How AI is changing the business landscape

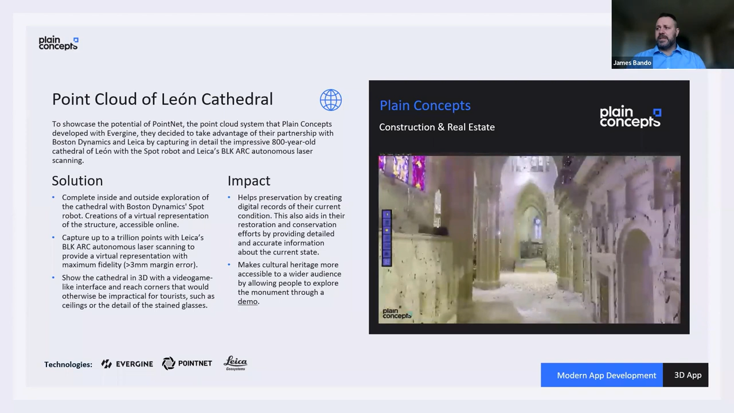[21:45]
is a digital overlay you see all the different points that were created for the cathedral you could go
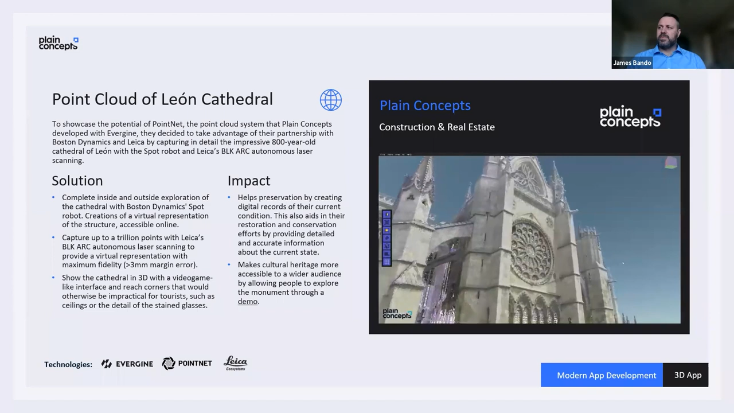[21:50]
through it in and out i think the images were taken from 100 meters away and what's fascinating is that there's less than a three millimeter margin of error
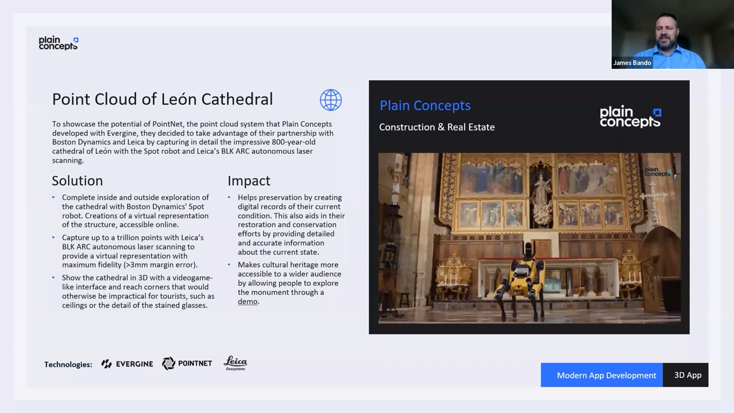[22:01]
the comprehension of that much detail taken from so far away and preserving something forever in essence this is what you would
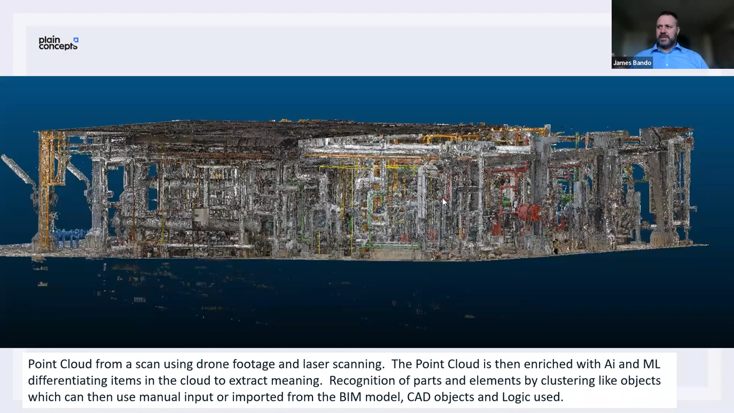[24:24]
and then as the ai machine goes through it and learns what is what it starts to establish various objects within
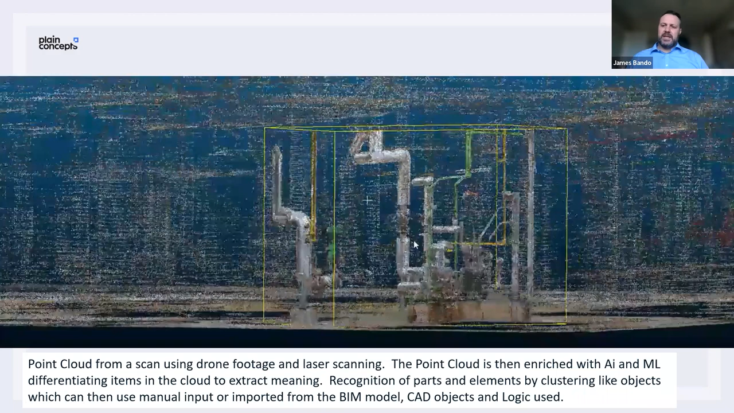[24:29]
that cluster you can see it pulling through this is the piping within a manufacturing facility
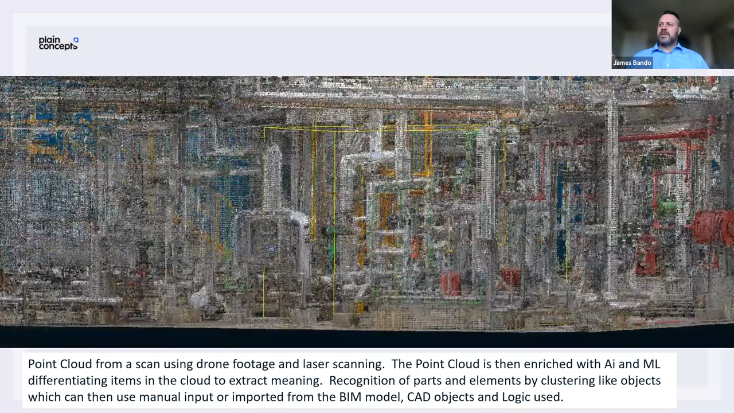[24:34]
which will also be displayed in the next slide okay you can see we're looking at particularly a valve so there's a few different ways to be able to recognize that valve one is human intervention as in the ai component goes through the image and picks up something which it associates as
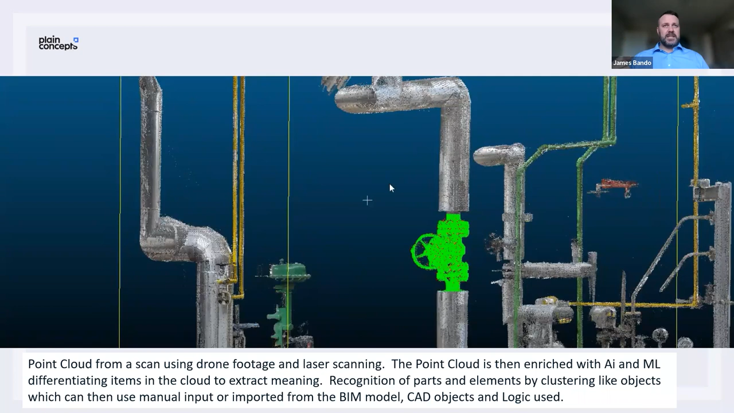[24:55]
being an image it'll then bring it up to the human or person and they will type in this as a valve
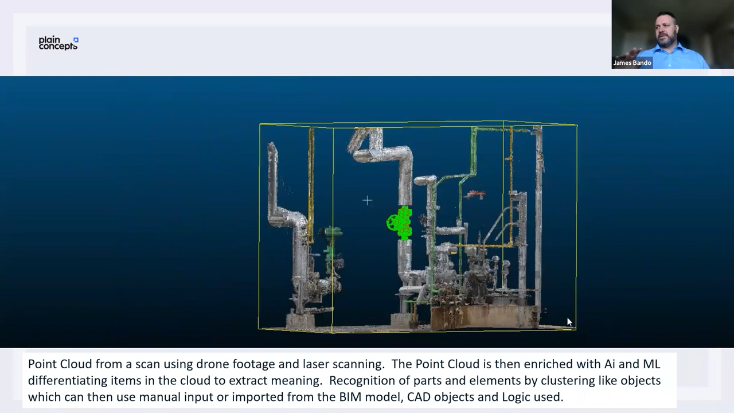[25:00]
and the machine has now learned that this particular cluster of pixels in its formation represents a valve and it can then look at everything else within that scan and compare it so what will happen i'm not too sure if it does in this particular graphic is you'll be able to pick up additional valves that are within that area so where this gets more interesting is you've now picked it up
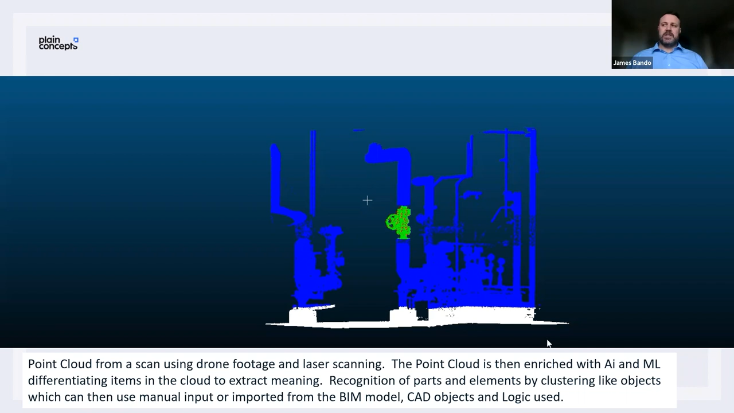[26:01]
in 20 years time there's a recall on valves or maybe five years because the valve turns out that it's not going to last its lifetime of 50 years and they've got to be changed over this would give you the ability to be in one place and see where you're in your entire portfolio these valves rest and then plan your maintenance accordingly and be able to actually
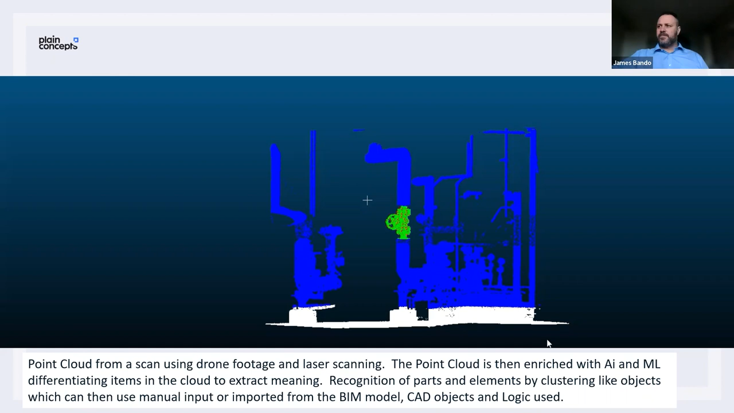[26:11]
go and do the maintenance and pull forward here you can see
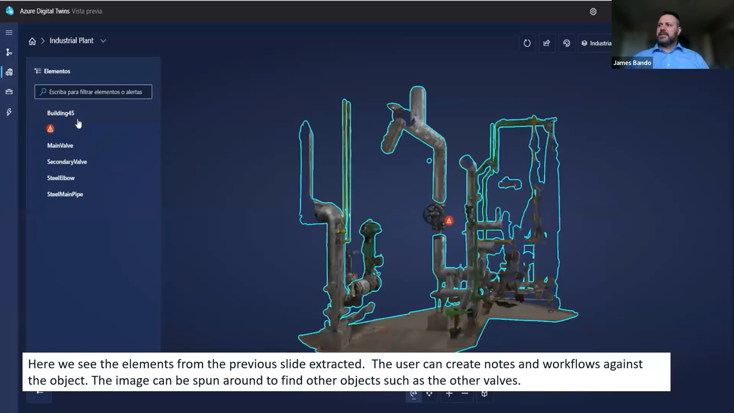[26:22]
that same layout and here's where it's picking up the additional items this is where you're looking at iot so internet of things this is using sensors so
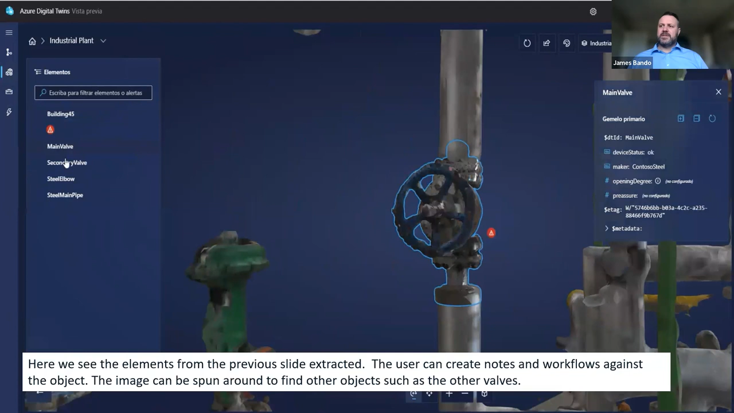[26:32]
it's sensing how hot or cold something is in this particular situation and there's the secondary valve
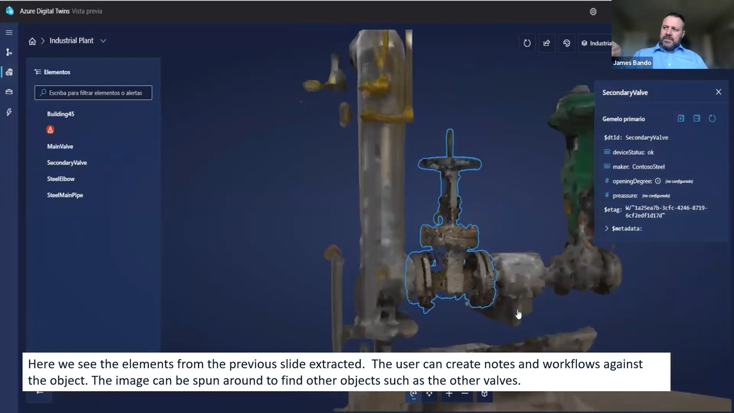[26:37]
and because this is a point cloud it gives you a 3d type render so you've got the ability to
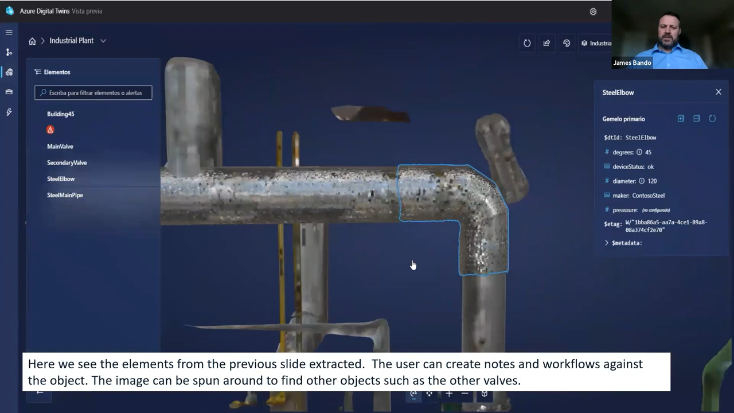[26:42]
turn and twist the image and here you've got the ability to start recognizing additional items within that structure so the steel elbow the steel valve secondary valve main pipe whatever it might be the ai components of this is what's actually pushing everything forward because the computer is learning what is what and it's moving it forward so here you could for example decide that things need to be fixed repaired changed over if you wanted to go into